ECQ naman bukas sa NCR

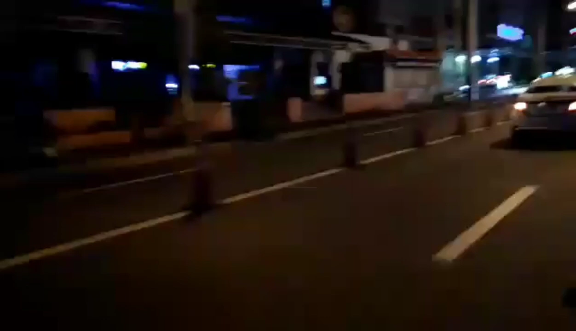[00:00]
Yan, isik nyo naman bukas. Yan. Tahimik ng kalsada. Isik nyo bukas eh. Yan, konti na lang.